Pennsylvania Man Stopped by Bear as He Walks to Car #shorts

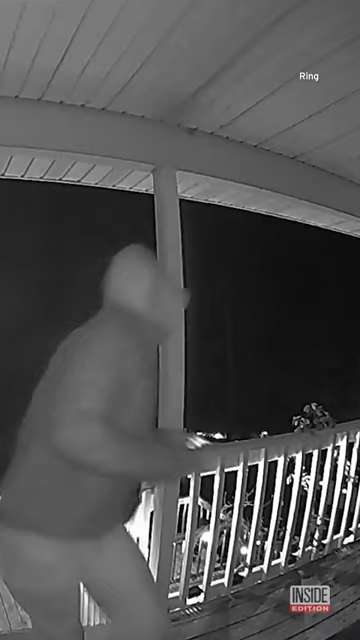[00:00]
Nothing to see here. Just a Pennsylvania man headed to his car when...
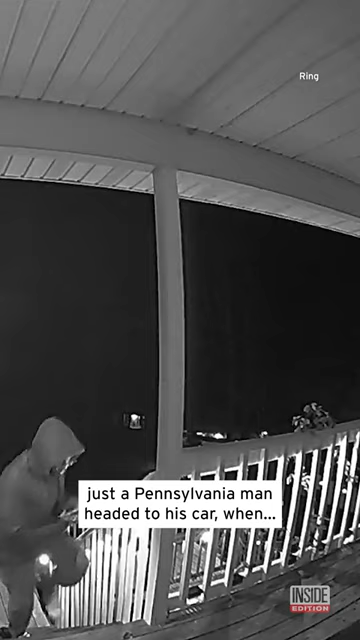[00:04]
A curious bear came out of nowhere, probably looking for dinner.
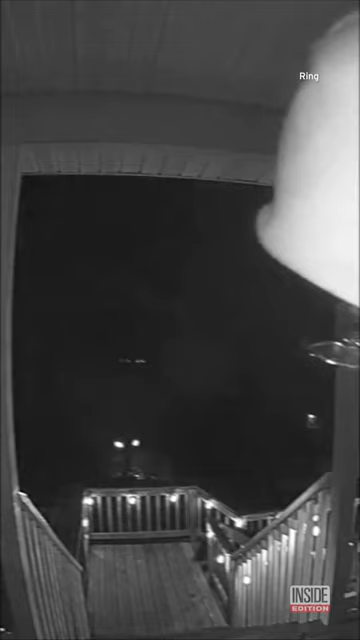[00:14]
Thankfully, the bear, probably as scared as that man, quickly scurried away.